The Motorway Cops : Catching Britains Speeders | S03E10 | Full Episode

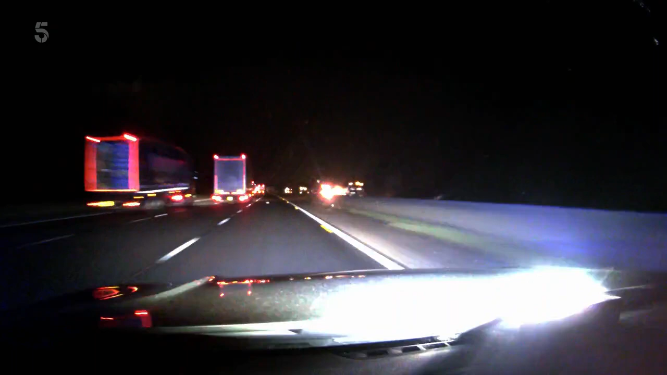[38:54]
moment. In Cheshire, PC Rich Woodward is on full throttle to catch up with a suspected stolen vehicle on the M6.
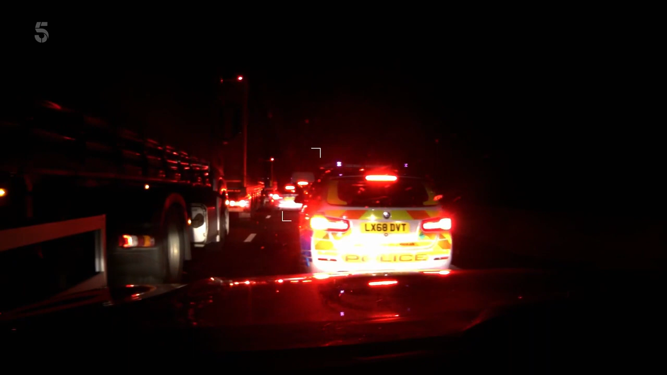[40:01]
Rich is three cars behind the suspect vehicle. side, if you could bring it to a stop when you're ready.
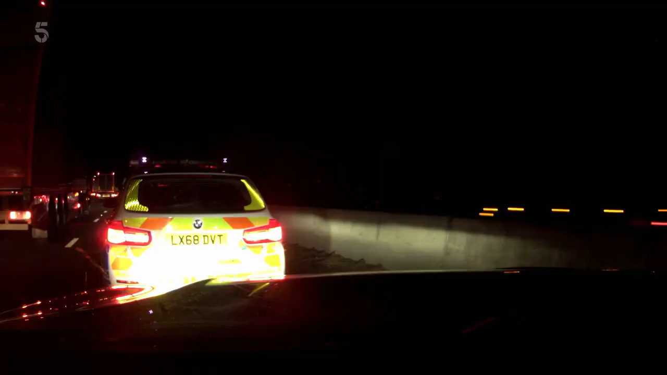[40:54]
The vehicle got held up in the slow-moving traffic due to all the roadworks on the M6, and we've taken the opportunity to jump out and detain the occupants.